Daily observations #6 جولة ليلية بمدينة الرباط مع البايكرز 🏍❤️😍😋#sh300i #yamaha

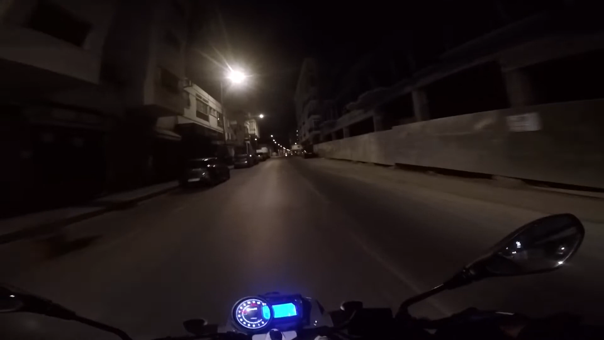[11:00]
ثاني غادي نطلعو لي طو ونكسيو. علاش تنكلاكسوني بزاف؟ على ودي ما في منطقة الطرق يقدر يخرجك شي واحد شاف الضو خضر بالليل الله يسر.